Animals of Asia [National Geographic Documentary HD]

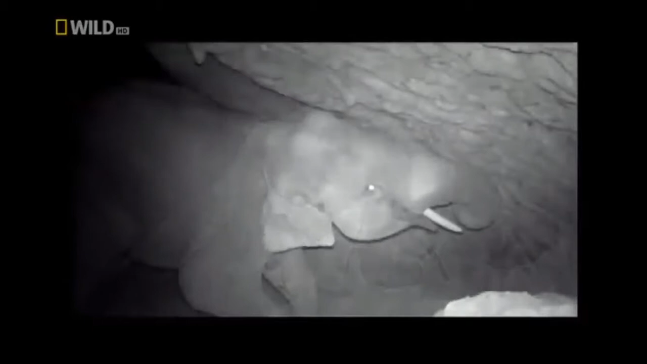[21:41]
For years, these incredible mammals have excavated this hole into an impressive cave.
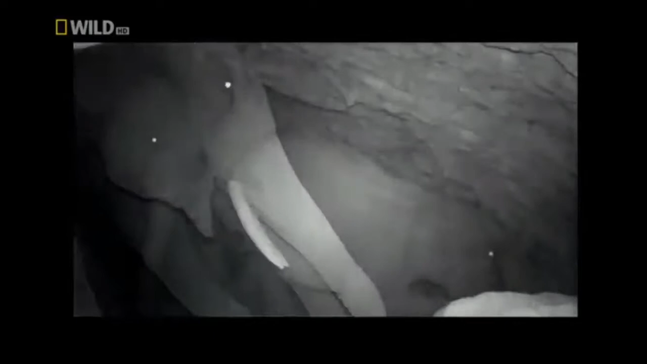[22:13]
mining the cave for its life-giving salt.
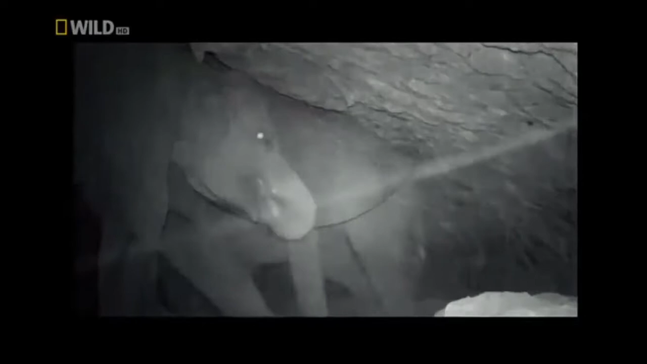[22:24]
Seems like a popular venue for elephants.
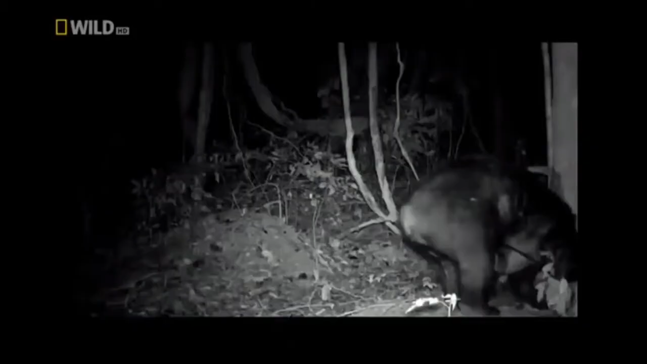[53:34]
Black bear is active during nighttime.
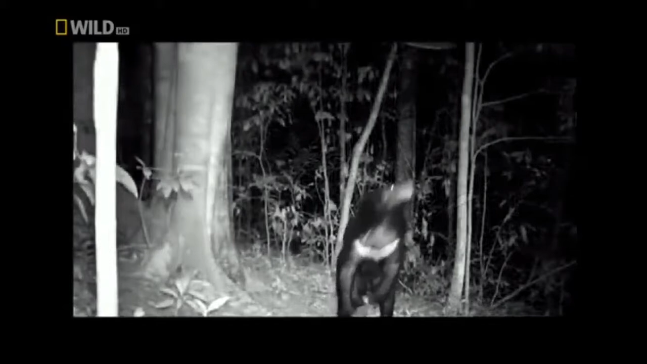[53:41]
But what do Asian black bears actually do at night? This is their secret. After a night with a lot of dancing, digging, scratching, and stretching, time for a well-deserved nap.